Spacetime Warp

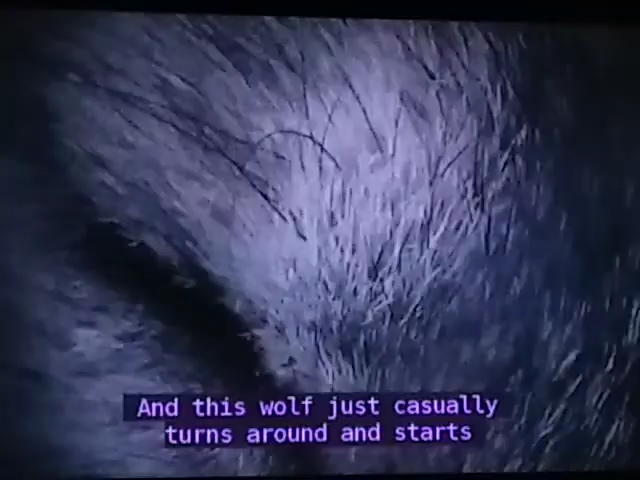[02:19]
And this wolf just casually turns around and starts walking away, sad enough.